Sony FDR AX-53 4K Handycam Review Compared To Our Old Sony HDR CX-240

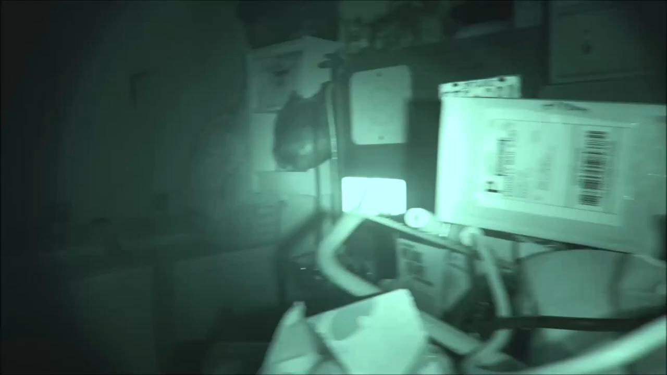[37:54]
i mean it's fairly decent without that okay but when i kick kick it on look at that
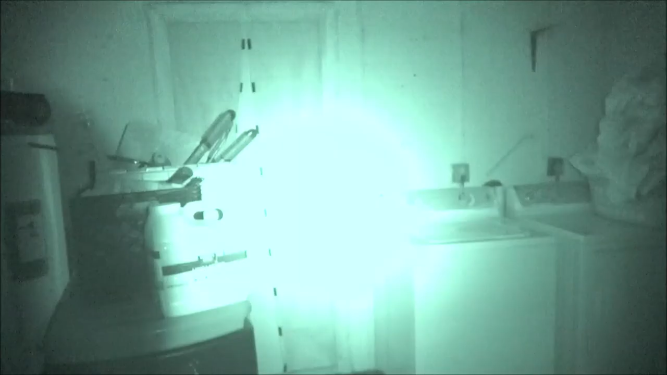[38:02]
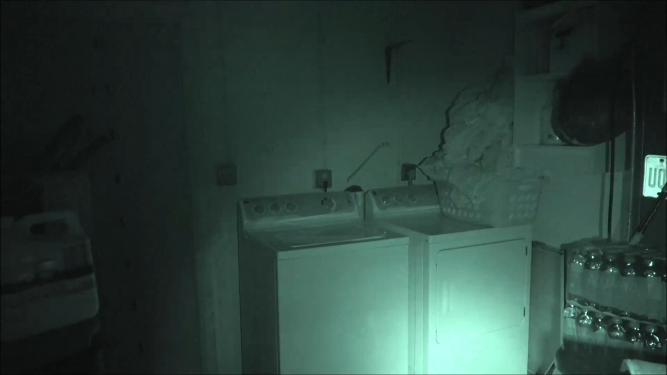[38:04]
that is cool all right now let's do this uh jumpiness see i'm jump i'm trying to make it jump let's do the jumpiness test on both of the sony's okay
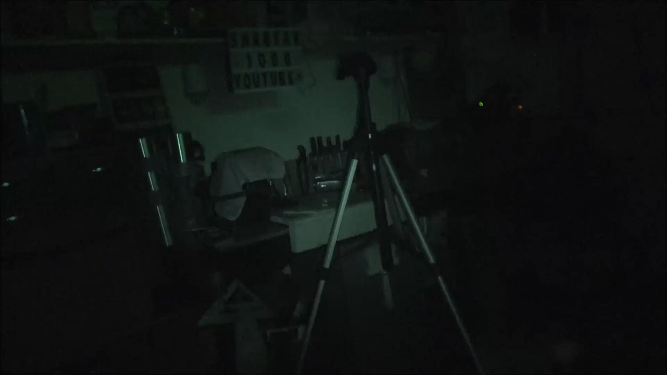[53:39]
pretty cool huh like i said this is just the night shot that's built in to the camera itself
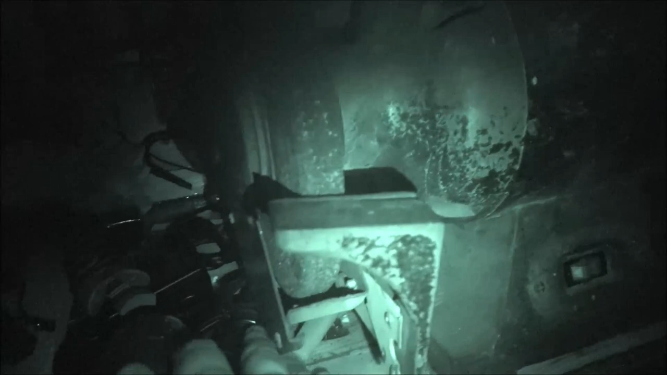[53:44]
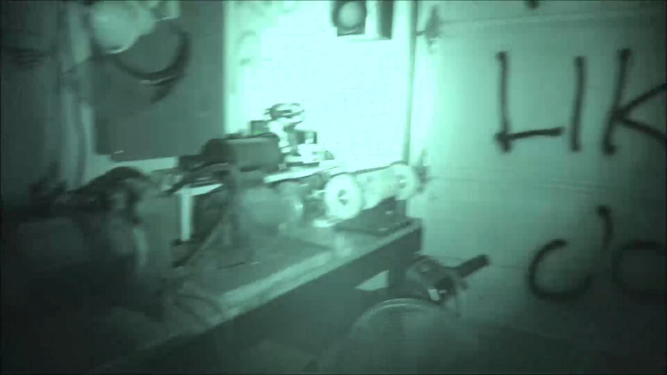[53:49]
and this is the spot ir light